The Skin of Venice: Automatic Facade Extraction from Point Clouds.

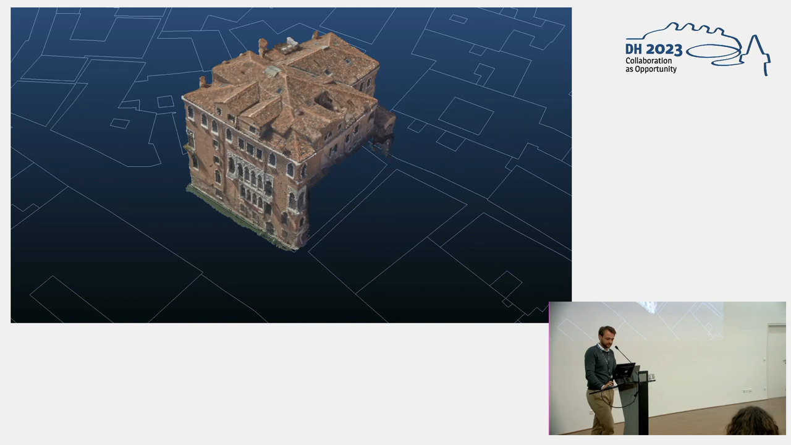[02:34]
Of course now since this is aerial imagery we don't have the interior we just got the exterior but it's quite useful in its own right again so what I do is cut this every building into facades and start to look at them. Simple geometric operation. What we need now is a way to have a normal representation of facades something that does not depend on the context on how
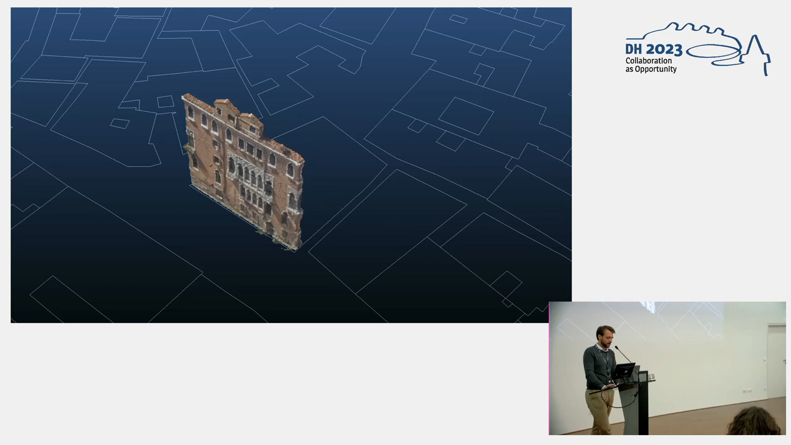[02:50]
close it is to other facades and the solution for this is what is called in cultural heritage an auto photo. You've seen one in the previous presentation this is another one basically it's an artificial photograph of your points of interest into a perfect 2d plane with no sense of depth.
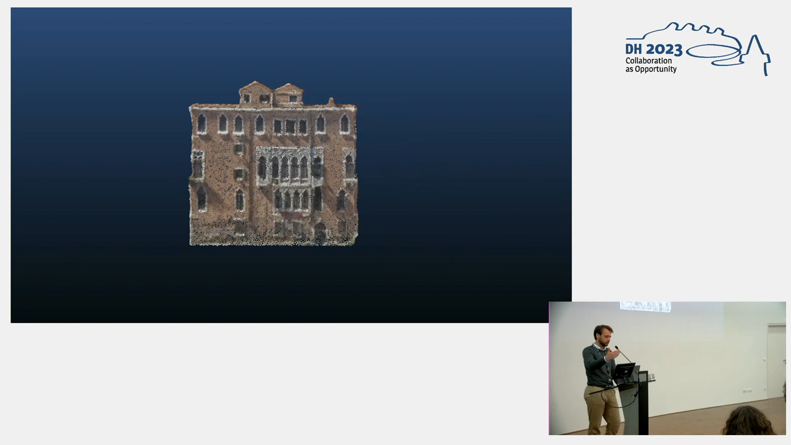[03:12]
Now this is a big assumption but it's it's are you completely valid in the case of a flat architecture like like most of Venice.
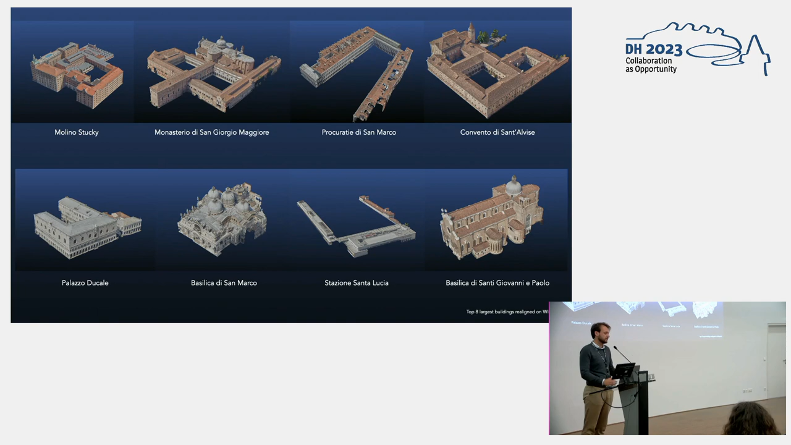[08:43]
not very much a surprise but of course the big churches take uh one two three four of the top spots two renaissance public buildings occupy the two and then two big 20th century projects end of the 19 beginning of the 20th century projects um but we can do a bit more um i've talked to you about the importance of using auto photos
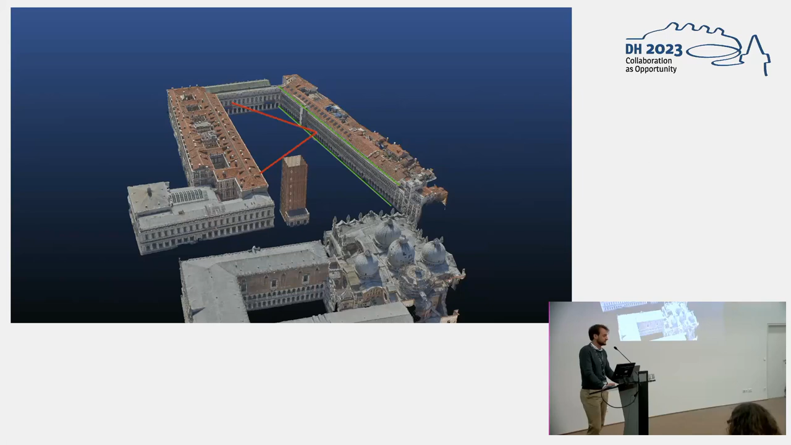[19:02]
um so to speak dialectical relationships between what has been there and what's being built i've illustrated this on the piazza san marco which most of you know um whereas there's the double discourse of what the facade looks at and what it's neighbors are and i'll conclude on this thank you very much